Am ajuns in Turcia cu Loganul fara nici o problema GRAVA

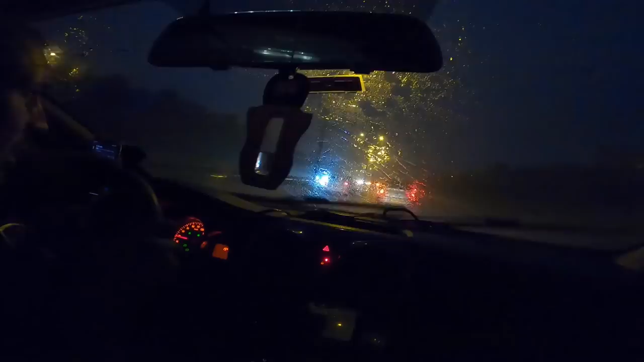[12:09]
Ce să te ții după el, Doamne, că deja mi-e frică. E incredibil, frate. Bun venit în Turcia. Deci incredibil, se merge bară la bară și nu se vede 2 metri, nu se vede nimic. Ferească Dumnezeu, Doamne, uite aici pod, oare să ne oprim și noi sub pod? Nu știu ce să zic.
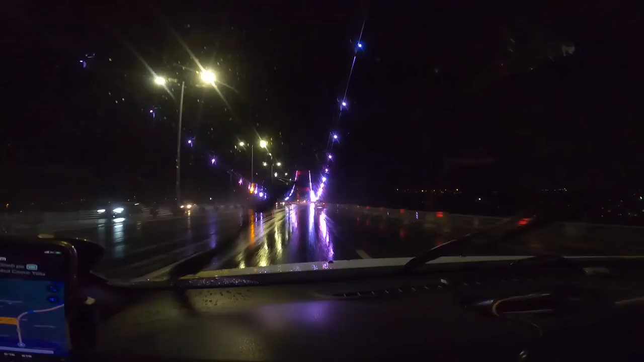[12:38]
Să nu intre careva noi, vizibilitatea asta. Ce fain, ia. Pe timpul de seară n-o să mai vezi.
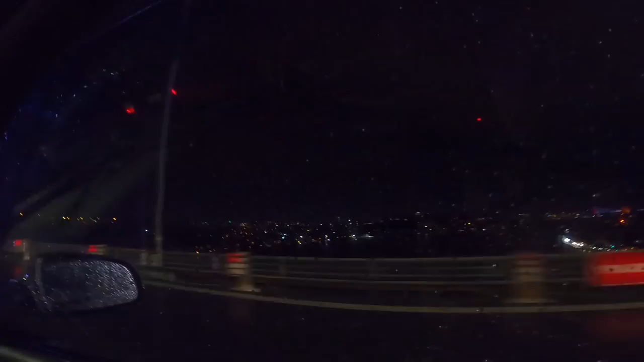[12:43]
Doamne, dar e drumul bun. Nu mai plouă așa rău.